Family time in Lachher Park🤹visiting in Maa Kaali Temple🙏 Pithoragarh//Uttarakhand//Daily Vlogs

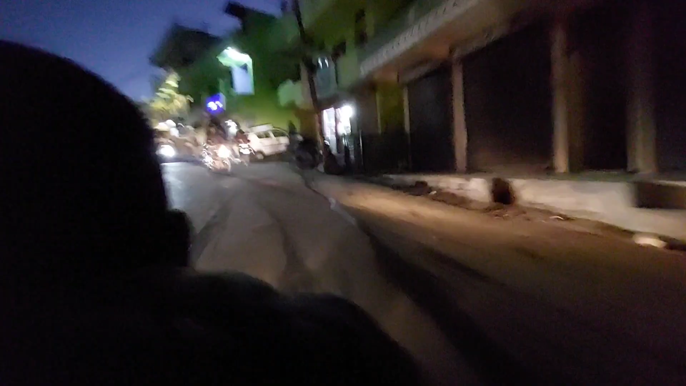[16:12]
तो गाइस देखो दादा चला रहा है, आज भाई दादा चला रहा है,